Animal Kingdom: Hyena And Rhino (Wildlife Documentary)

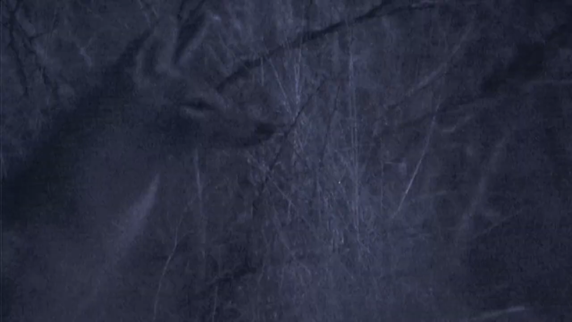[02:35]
He's picked up the scent of the rotting meat.
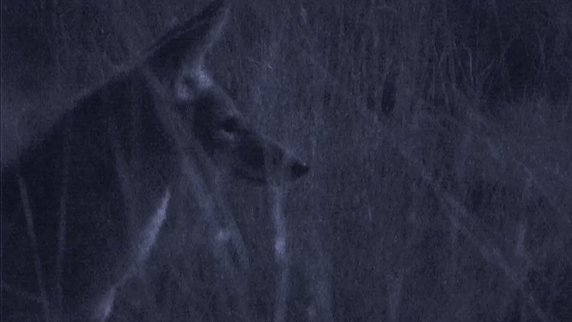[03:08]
Then a glimpse of a more unusual animal.
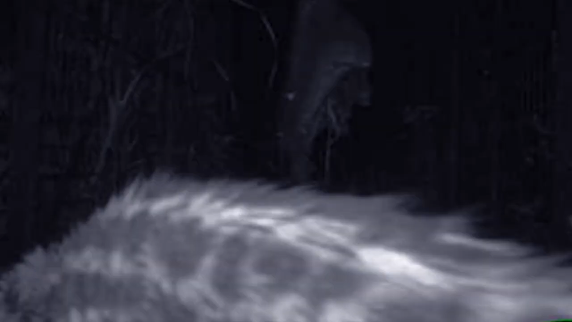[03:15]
A nocturnal cat-like predator called a jennet that stops by to check out the trap.
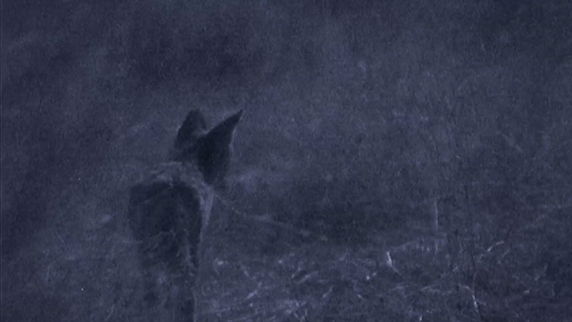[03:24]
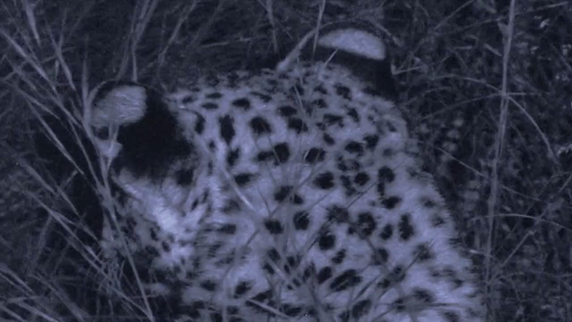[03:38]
Finally, the visitor we'd been waiting for. A leopard emerges from the darkness. It's not Houdini.